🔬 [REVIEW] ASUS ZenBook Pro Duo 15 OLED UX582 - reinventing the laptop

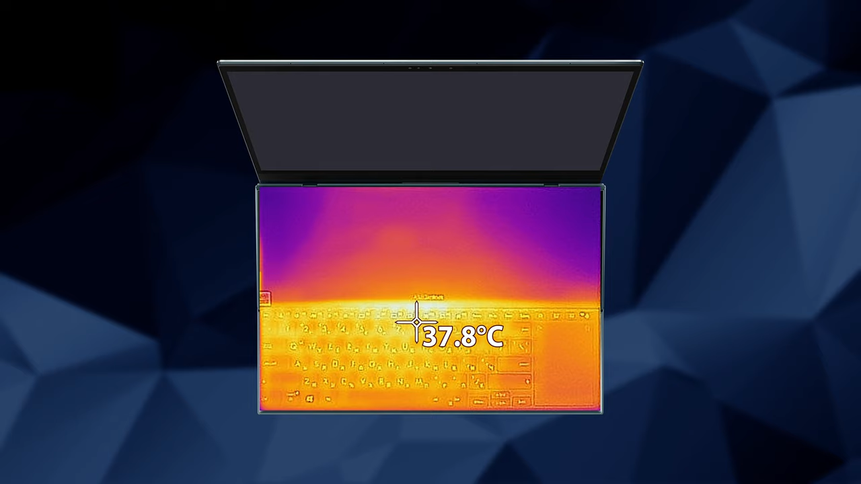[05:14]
On screen: spot 37.8°C
The notebook reached just 37.8 degrees Celsius at its warmest point, after 30 minutes of gameplay.